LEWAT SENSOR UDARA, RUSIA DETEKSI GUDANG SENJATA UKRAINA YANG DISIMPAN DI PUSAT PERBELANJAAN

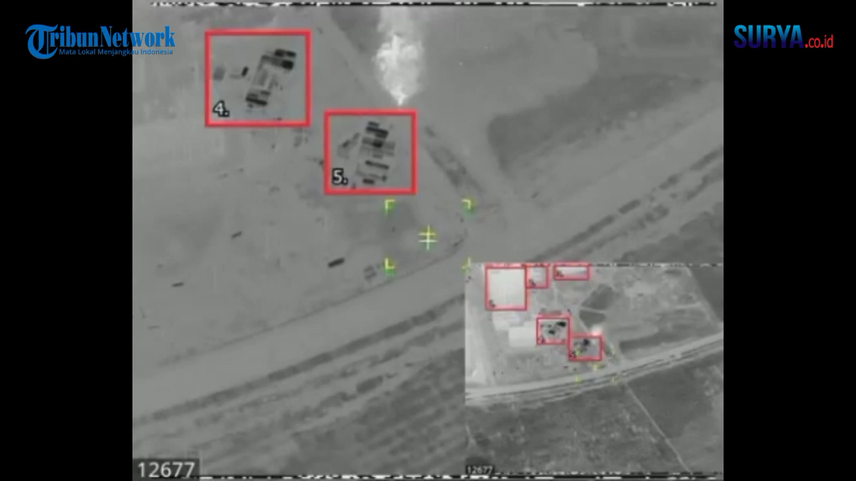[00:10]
Kementerian Pertahanan Rusia kembali merilis video serangan mereka ke Ukraina. Kali ini, mereka menggunakan sistem pemantauan dan perekaman langsung yang telah menunjukkan di mana bahwa MLRS Ukraina menggunakan pusat perbelanjaan sebagai tempat perlindungan untuk mengisi ulang rudal.